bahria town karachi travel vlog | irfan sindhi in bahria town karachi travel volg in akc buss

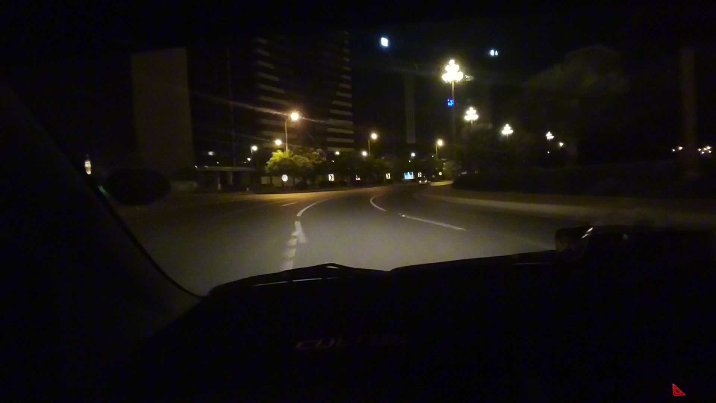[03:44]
چلے گے تو بڑا ہی بہترین جو ہے نا بیریا ٹاؤن کا
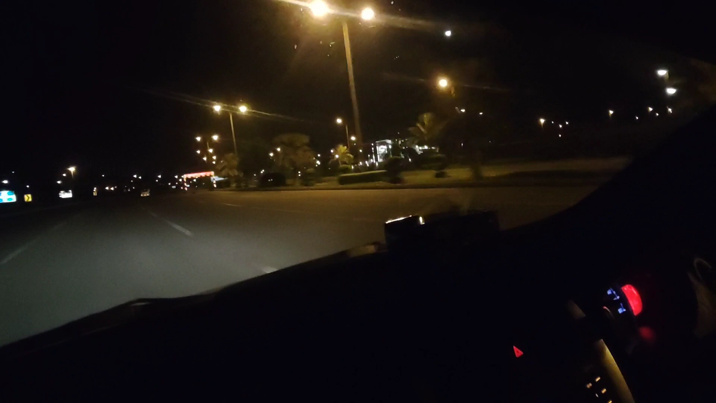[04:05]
لک اور بیوٹی ہے ماشاءاللہ یہ سامنے جو آپ لائٹنگ دیکھ رہے ہیں یہ کوئی پرائیوٹ کسی کا بنگلو ہے ماشاءاللہ زبردست لائٹنگ اور بہترین بنا ہوا ہے یہاں پہ بڑا خوبصورت ہے مجھے تو آکے بڑا مزہ آیا بیرہ ٹاؤن میں اور بھائی نے اپنا گھر لے لیا ہے تو وہ اور خوشی ہے ماشاءاللہ یہ سامنے آپ دیکھ رہے ہیں بیرہ ٹاؤن لکھا ہوا ہے بڑا ایک خوبصورت لگ رہا ہے اور ماشاءاللہ زبردست
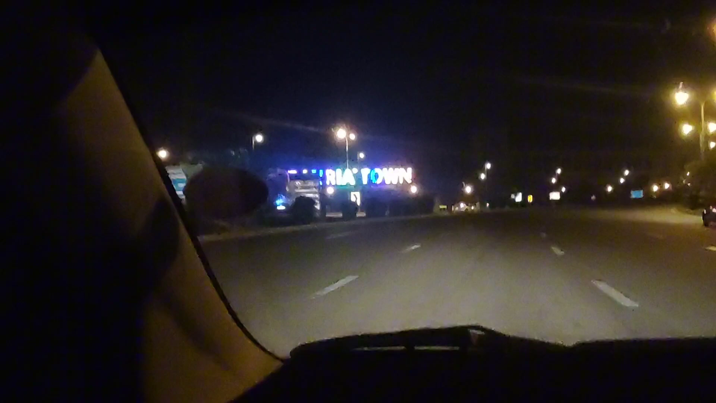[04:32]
کیا لائٹنگ بیرہ ٹاؤن کی جیسے ہم دبائی کے اندر آ چکے ہیں اور کیا روڈو کی صفائی اور کیا تو ماہولے دیکھ کے بڑا مزہ آ گیا تو یہ ہی ہم گزر رہے تھے تو سامنے
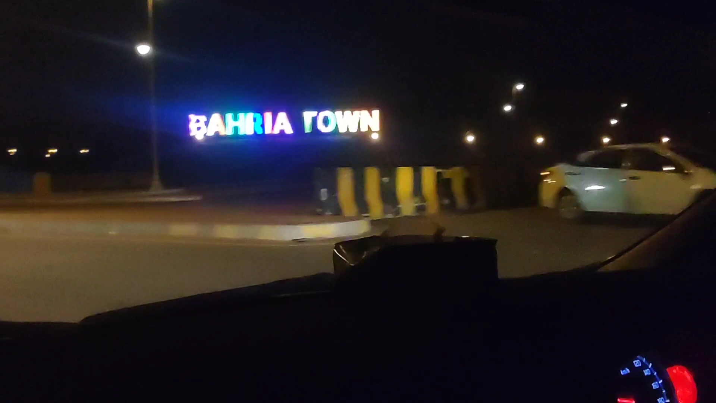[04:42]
کچھ ہمارا کلچر ٹے تھا تو یہ کچھ دوست کھڑے ہوئے تھے جو اپنی پکچر وغیرہ بنا رہے تھے تو اسی طرف سے ہم اپنے گھر کی طرف
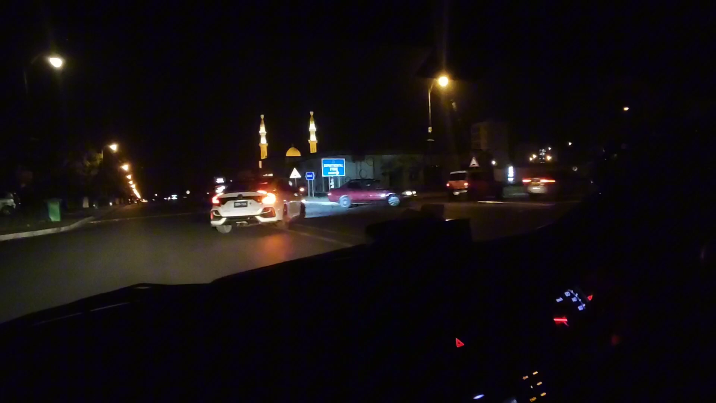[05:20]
تو جی اب ہم اپنی گھر کی سائیڈ میں آ چکے ہیں
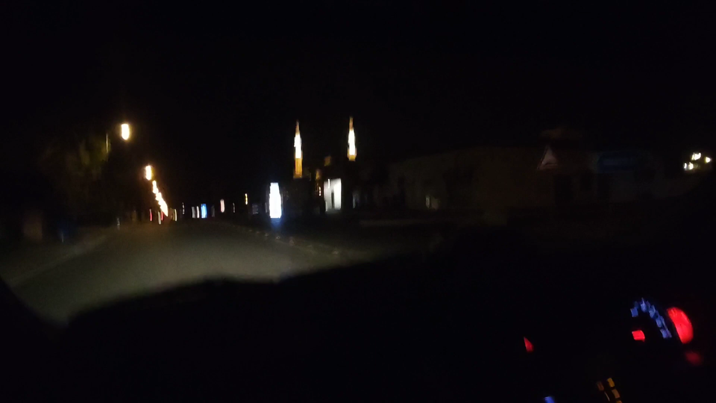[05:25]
یہاں پہ آپ دیکھ رہے ہیں کہ بڑی خوبصورت مسجد ہے اور یہ یہاں پہ ایک سپر مارکیٹ ہے جہاں پہ آپ کو ہر چیز گروسری کی مل سکتی ہے گھر کے لئے خریدنے کے لئے
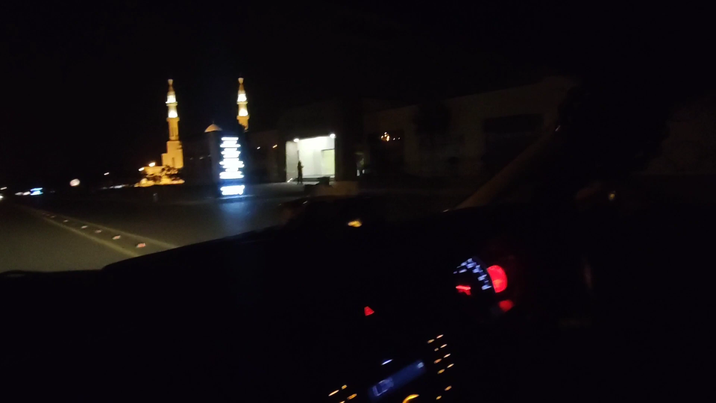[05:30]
اور یہ یہاں پہ اس کی گروسری کے سائیڈ میں جو آپ بڑا پارک دیکھ رہے ہیں یہ اچھا پارک ہے جہاں پہ آپ وغیرہ فیملی کے ساتھ آ سکتے ہیں اور یہ مسجد بنی ہوئی ہے یہاں پہ خوبصورت